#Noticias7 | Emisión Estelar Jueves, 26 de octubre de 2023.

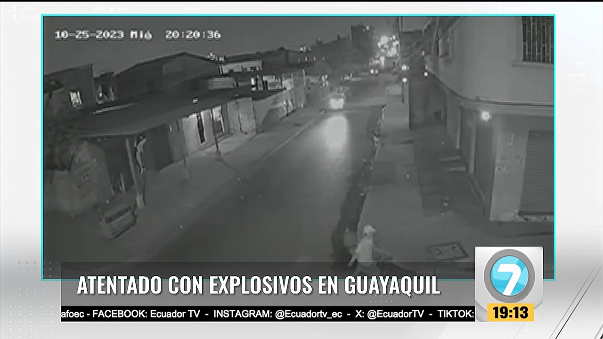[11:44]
Una cámara de videovigilancia instalada en el sector del Fortín de la Flor en el noroeste de Guayaquil captó el momento en que un sujeto llega con una funda, se aproxima a la puerta de un negocio, enciende la mecha del artefacto explosivo y se aleja rápidamente del lugar. Segundos después, lo que habría sido una bomba, aparentemente un taco de dinamita, detonó.